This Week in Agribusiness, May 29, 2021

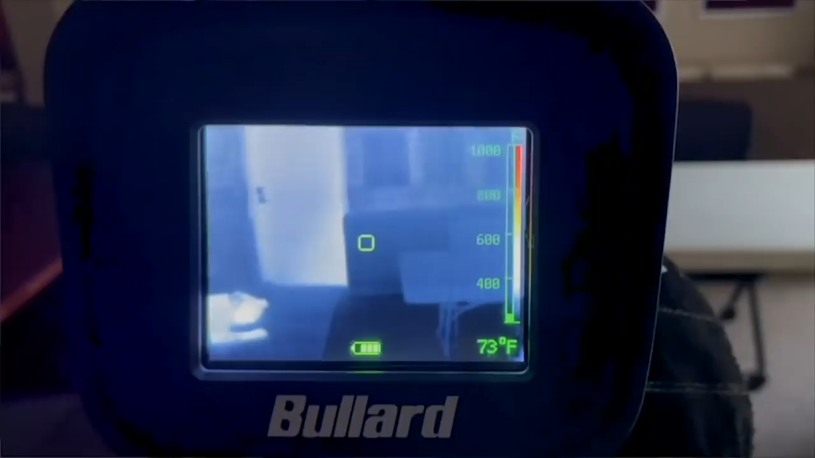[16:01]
On screen: spot 73°F
So if we go to a silo type rescue, we can see where people are at within that silo if we need to. We also use them for vehicle accidents to
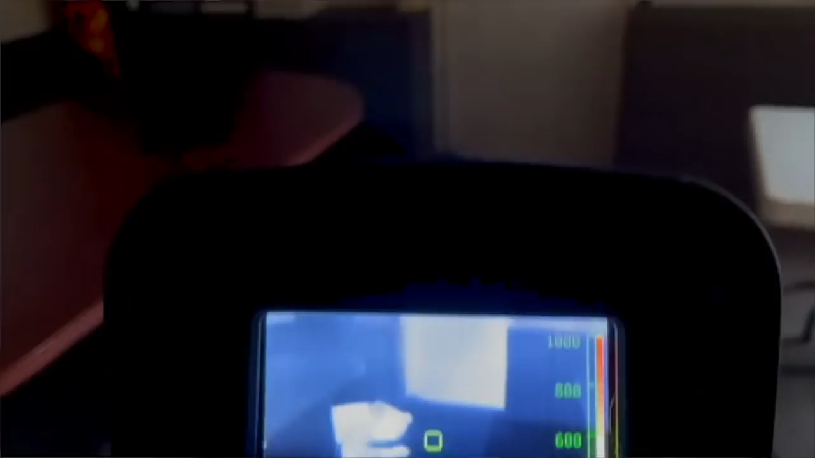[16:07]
identify if there was somebody maybe sitting in the vehicle or they were ejected into a field.